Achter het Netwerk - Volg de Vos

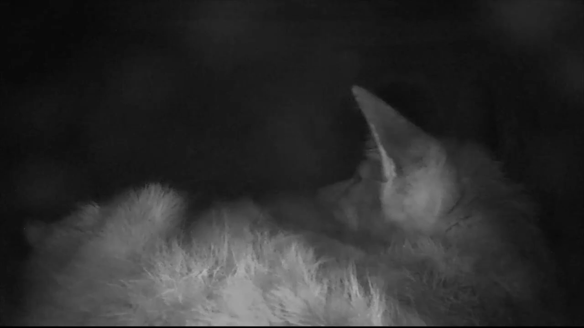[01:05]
Als je dan kijkt in het begin dat daar een slecht beeld gewoon had. En nu hoe scherp dat is, dat is gewoon geweldig.